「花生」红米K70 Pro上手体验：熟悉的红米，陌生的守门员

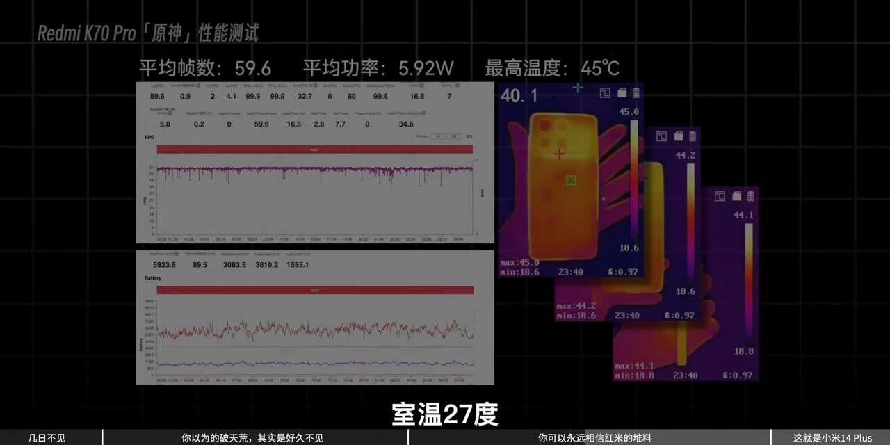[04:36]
范27度原神虚秘跑图用性能稿记录数据除了第二次进程有一点小卡顿几乎是一条直线864P跑得跟别人720P一样稳这个功耗只有5.
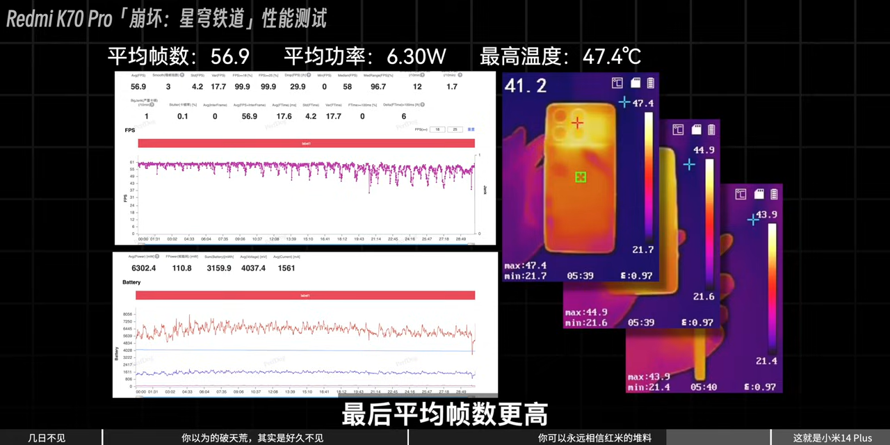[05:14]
后平均帧数更高不出意外的话这个就是小米7手机里最适合打游戏的了